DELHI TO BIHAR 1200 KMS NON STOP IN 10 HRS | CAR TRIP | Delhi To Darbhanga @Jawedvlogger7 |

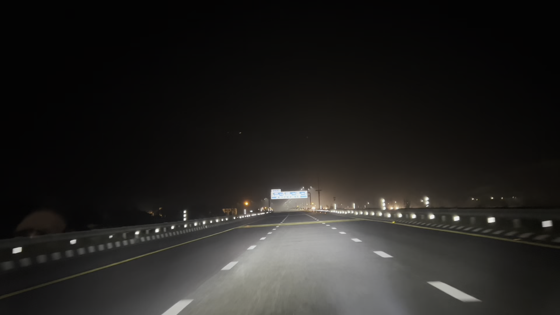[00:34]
वो सऊदी में सबसे ज़्यादातर लोग जो है ना वो यूपी के आजमगढ़ से हैं, तो 12 किलोमीटर आजमगढ़ का देख सकते हो आप।
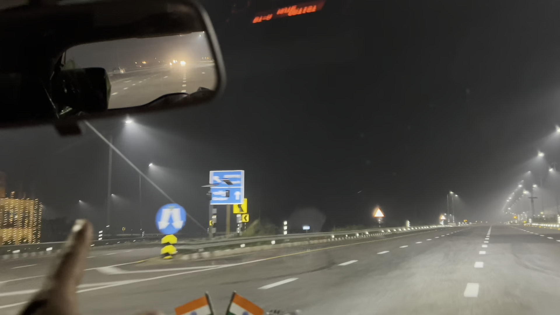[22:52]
गाजीपुर, आजमगढ़, सब कुछ बहुत बढ़िया। तो रात का आपने यहाँ तक का वीडियो देखा, अब ये मॉर्निंग का है, अभी सुबह के 9 बज रहे हैं।